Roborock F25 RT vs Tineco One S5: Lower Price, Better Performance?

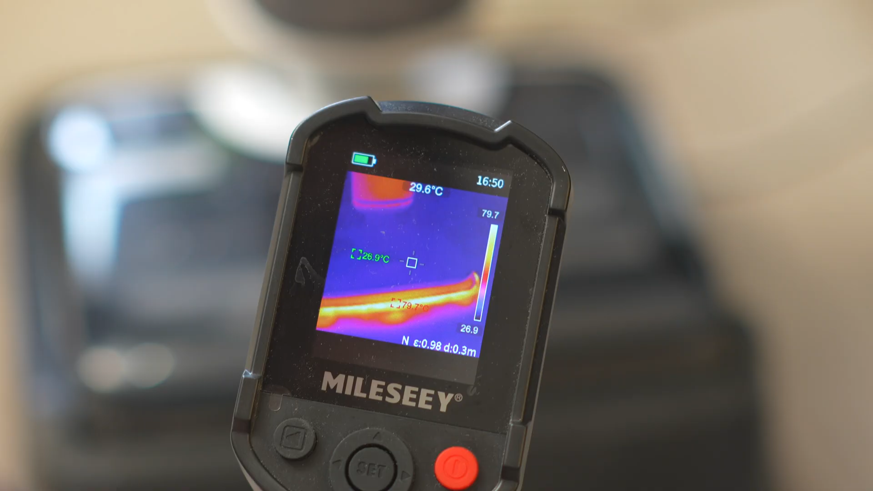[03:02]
On screen: spot 29.6°C
And that's a big one for me where you don't have to air dry the brush roll.
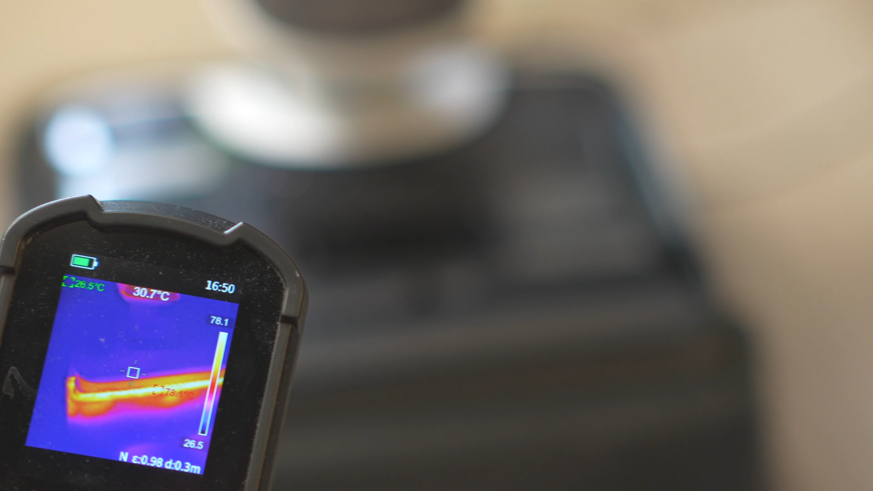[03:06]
Rather, the machine itself or the base dries it for you after use, which helps prevent mildew and bad odors.